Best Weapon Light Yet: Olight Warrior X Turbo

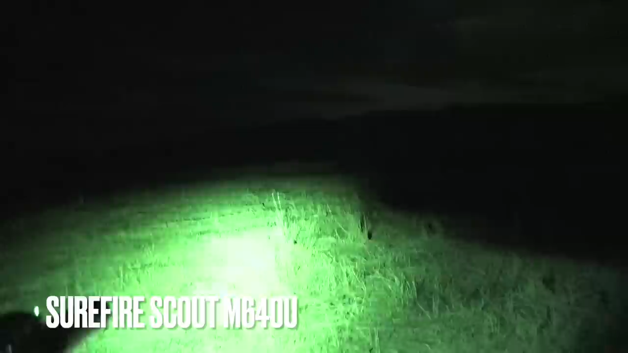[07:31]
lineup can perform well but if you really want to identify your target at a long
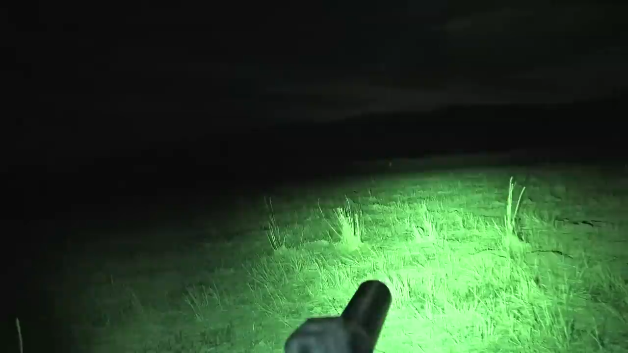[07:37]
distance this is where you do it dude this one right here
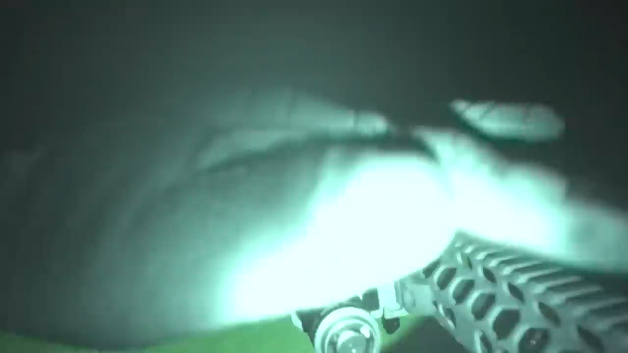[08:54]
so it's going to have a step down function because it will get so hot there are some cooling fins right here i did notice and i'm noticing it now it generates some heat boys you could actually warm your hands up with this in cold weather and by the way i have done that with powerful flashlights before i totally have done that and i recommend it it works good another uh philosophy of use but for pou on this i'm going to say mainly a weapon
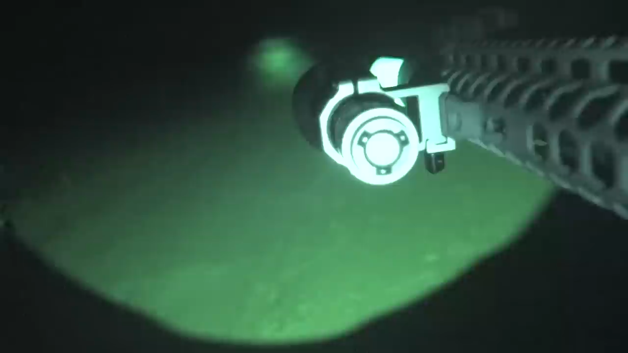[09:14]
light search and rescue just like to javelot also i'll call it a bump in the night light and that is you're going to go investigate something either on your rural
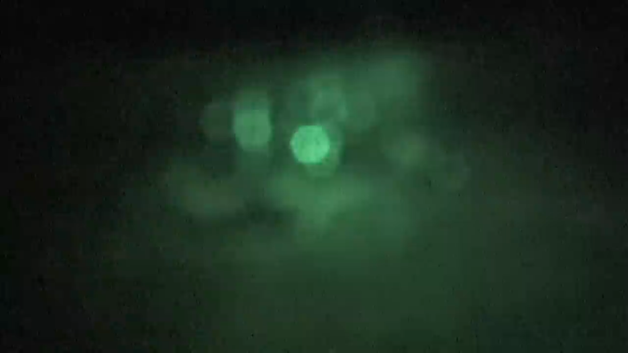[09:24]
property around your house maybe inside your house and when you get there you